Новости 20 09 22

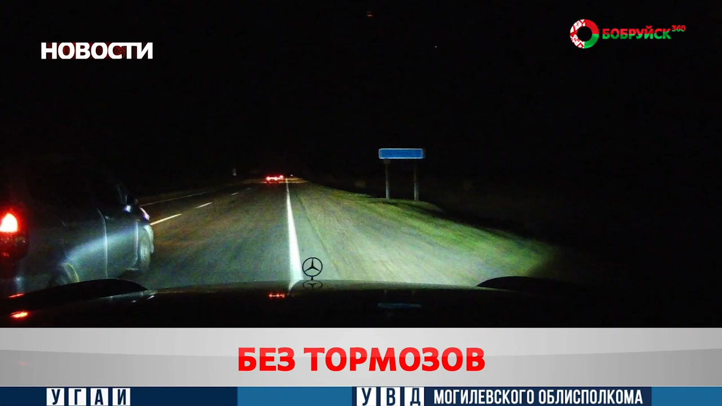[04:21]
Инспекторы подали требования об остановке. Водитель притормозил, а после нажал на педаль газа и попытался скрыться. Через несколько сотен метров автомобиль вылетел в кювет. Нарушителем оказался 40-летний местный житель. Водитель не пострадал.